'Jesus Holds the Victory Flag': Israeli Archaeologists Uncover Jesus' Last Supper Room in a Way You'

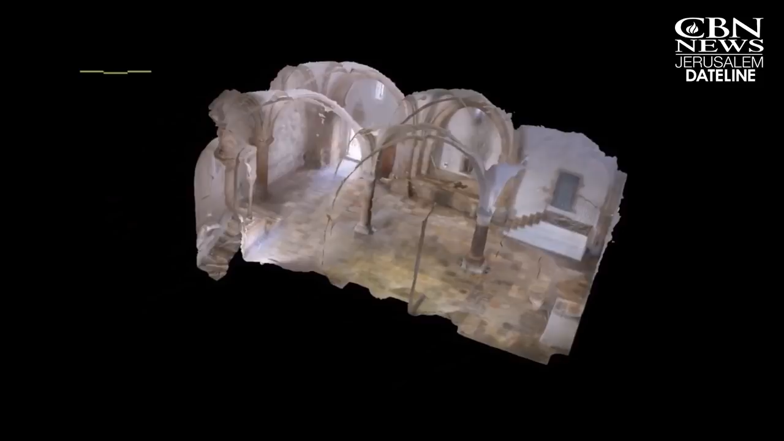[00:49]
Using ground-penetrating radar, laser measurement, laser scanning,
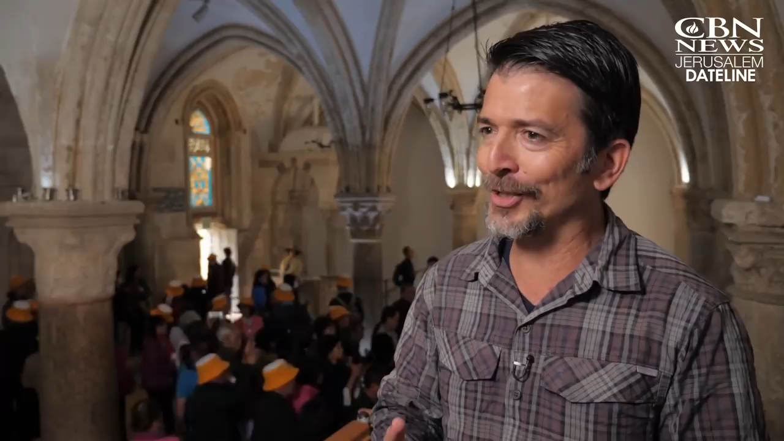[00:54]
and an advanced photography technique,
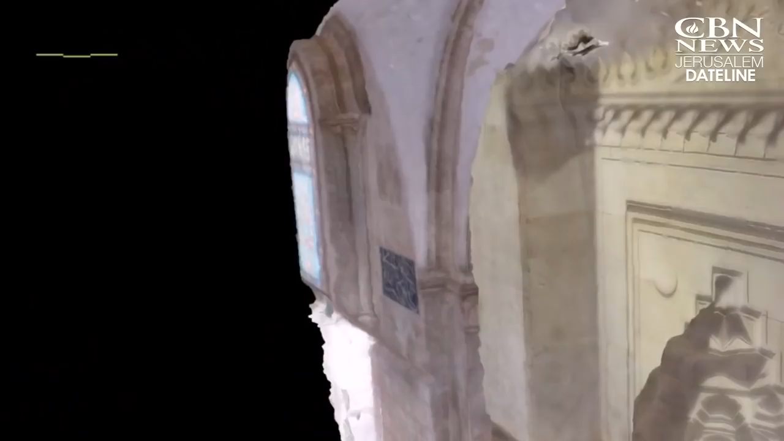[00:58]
we managed to reach every corner of the Last Supper room.
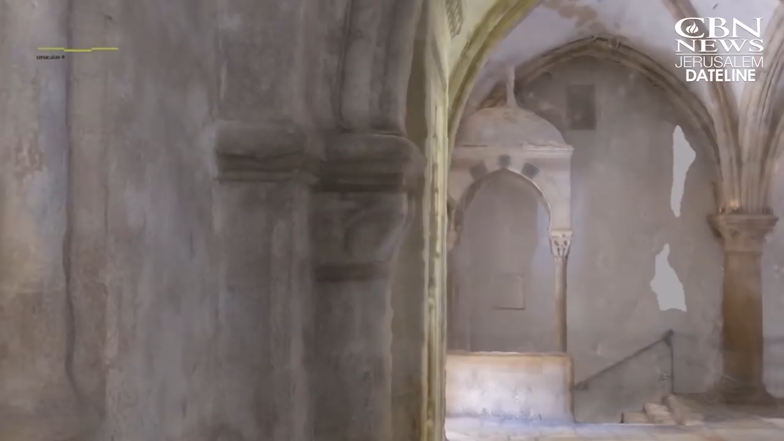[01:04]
We managed to create an accurate 3D model of the place.
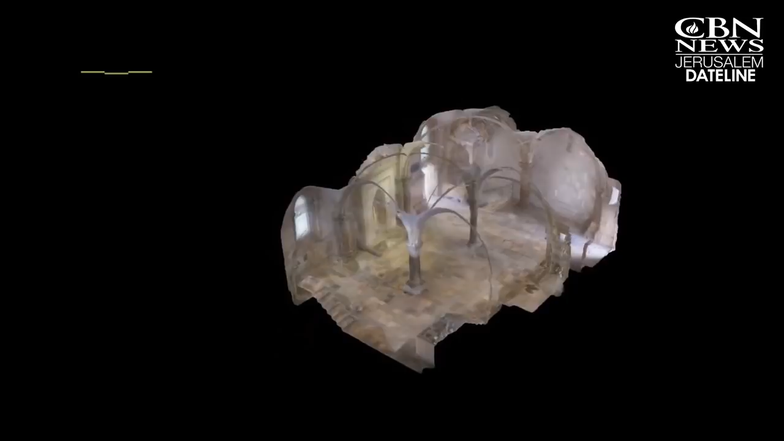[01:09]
We even managed to penetrate inside the ancient stones.